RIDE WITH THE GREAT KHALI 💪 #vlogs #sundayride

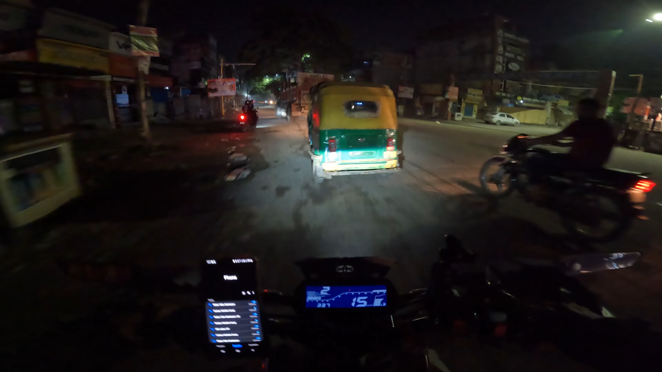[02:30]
भाई हम पोस्गे मीठापूर्चोप पार कर दिया है नहर और नितिन वाई आंगे आगे चल ले नितिन वाई य
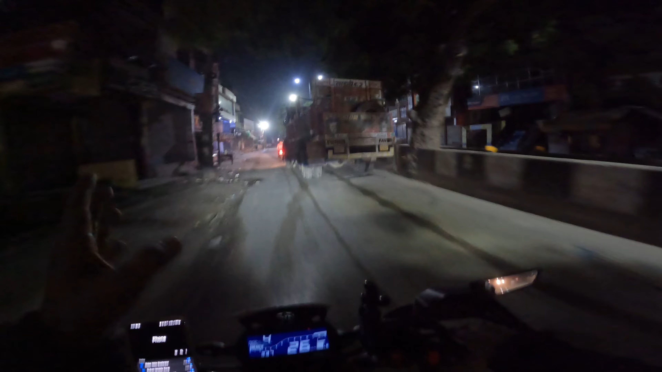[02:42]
अच्छा चल लाए बेलकुत 13 देख रहे हो इसका पाई पीछे वारे खांजा रहे आंगे बारे कहा जा दें है वाई मैं तो आजी भी देख रहा हूं यह पैसा ट्रक्ट चल लाए अ
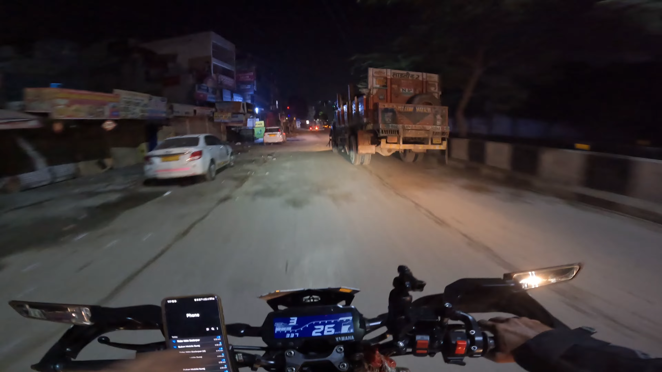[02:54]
कि विचारा ट्रक्वारे कोई डिक्कर हो रही है चलो वाई से आंगे निकल लेता है अधारा सीन हो जाए हमारे सांग तो यह नितिन वाई चाले हांगे यह सब्सक्राइब
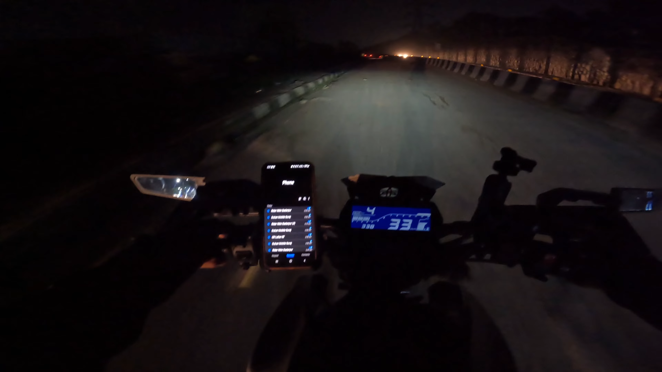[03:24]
तरह का रहा है पीछे हाँ चलो चलते हैं बदर पूचने वाले वाई और आंगे अज्जु भाई मिलेंगे
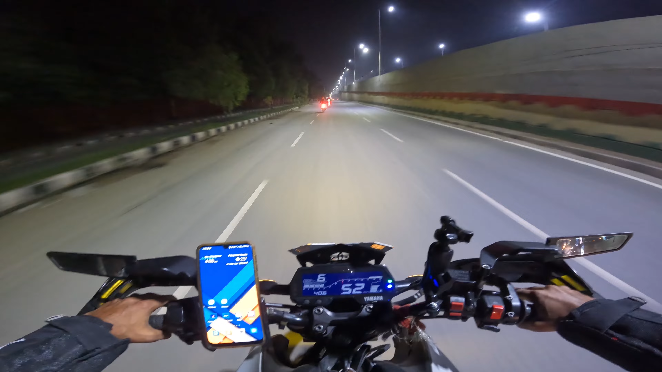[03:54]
हम जा रहे हैं अपने वही डाक ग्लेट खडी अभी सरायक चलना डखा कि पोशेंगा बाद कस्मीरी केता है एक फिर आपना टाई पास करना बाई पास तो चलना भाई अपन वहीत अ कि वह सामने रचु बहुत ग़्यारे हैं और उल्चीं युद्य और ग्षर या वह हैं मैं तीन बाई चल लिए सामने
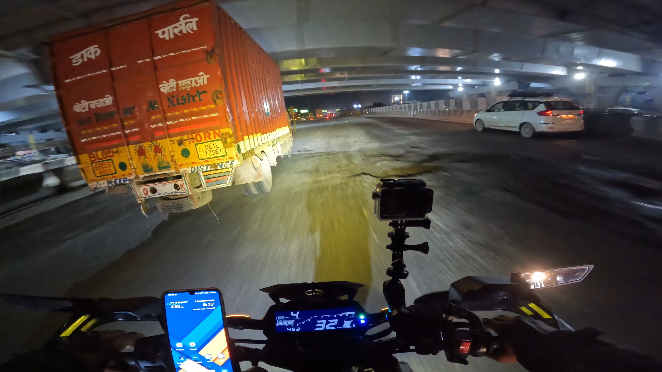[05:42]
रखांए सारे रोड खराब रखांए तीन चाल इसे लगाता रवारीश आई है पत्ते खराब रोड रख्या वाई जिसे विसी मानिया यार अब यह कूरे का पहरा आगा पिदाए साइड में आपको दिखने राइस ता�